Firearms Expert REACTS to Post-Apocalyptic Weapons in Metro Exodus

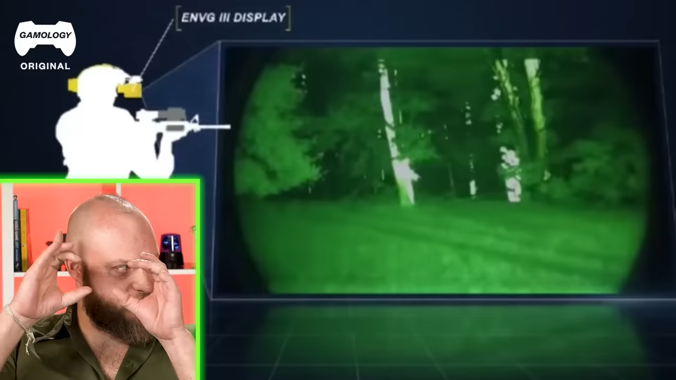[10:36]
military is coming up with this new system that it's basically like a heads-up display with night vision and then there's a camera on your rifle